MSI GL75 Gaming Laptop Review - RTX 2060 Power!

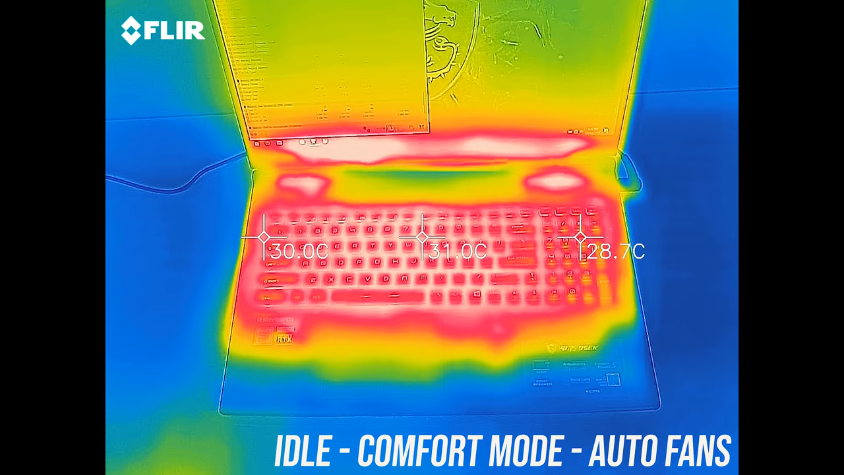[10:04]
at idle it's around the typical 30 degrees Celsius I usually see.
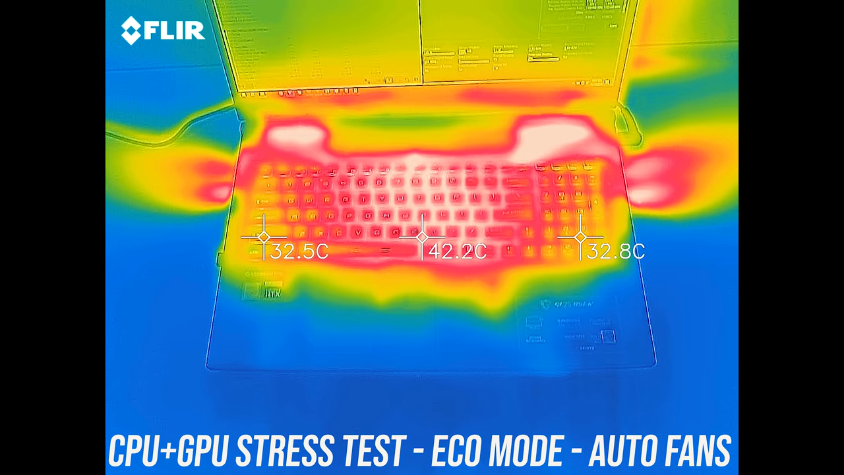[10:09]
With the stress tests in eco mode it rises to the mid 40s in the center as the fans are still low. The fans speed up in comfort mode, but it's also performing much better now so not much change to temps.
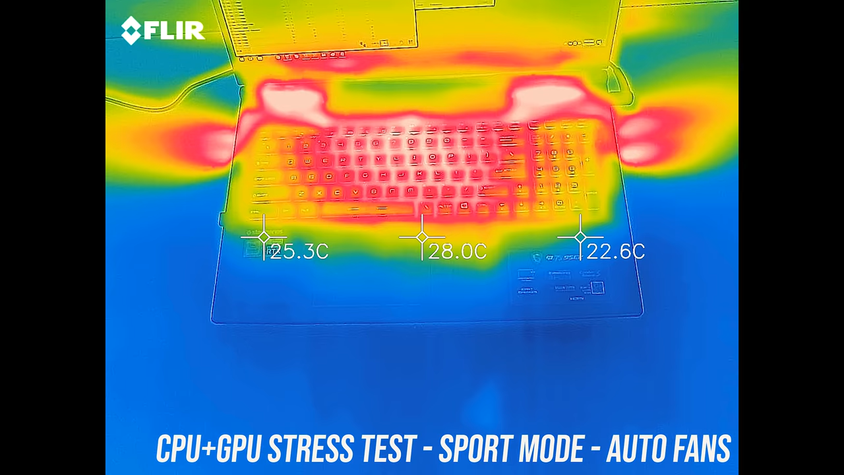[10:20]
In sport mode the fans are a bit higher, so it's a little cooler now, and the results with turbo mode with the fan at auto speed are much the same. With the fans at max speed and cooler boost it improves, but at the expense of fan noise, I'll let you have a listen.